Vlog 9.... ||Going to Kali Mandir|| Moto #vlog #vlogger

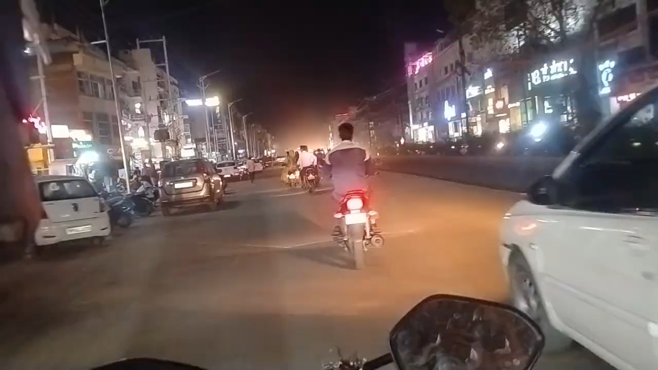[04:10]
गाड़ी देखें, इतनी स्पीड में चलाओगे गाड़ी तो ऐसा ही हाल होना है ना भैया।
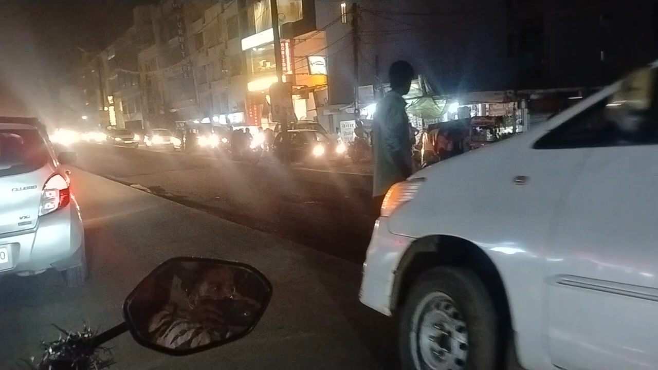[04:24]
मैं ये बोलता हूँ गाड़ी धीरे चलाएं, लिमिट में चलाएं,
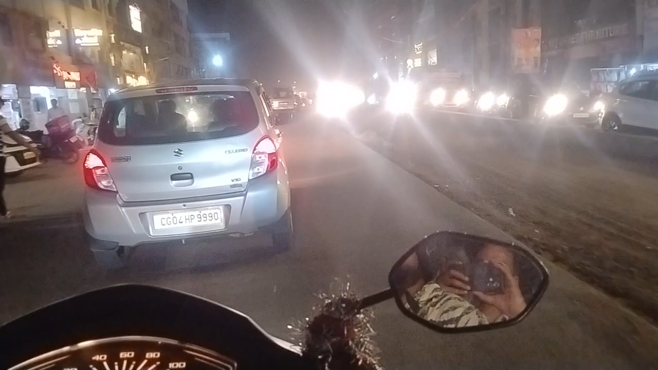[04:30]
लेकिन लोगों को समझ ही नहीं आती इतनी रोड बन रही है, उन्हें इतना बड़ा गड्ढा नहीं दिखा। बस सबको पायलट किसी को दबाने का चक्कर में गाड़ी गिर गई। अरे
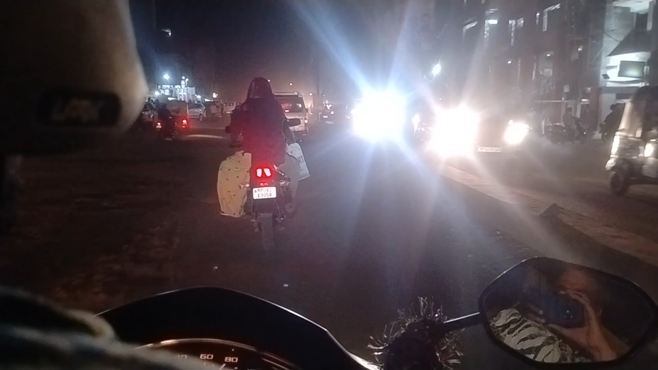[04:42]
पायलट वो ओवरटेक कर रहा होगा, उसको लगा चलो निकल जाए। अरे ऊपर से ले जाएगा क्या?
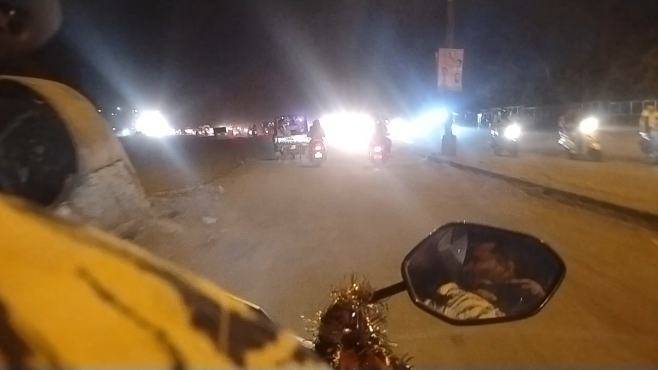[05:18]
अरे तो भैया नया वाला ब्रिज तो चालू रहने देते यार, ये इसमें कौन सा बन गया है?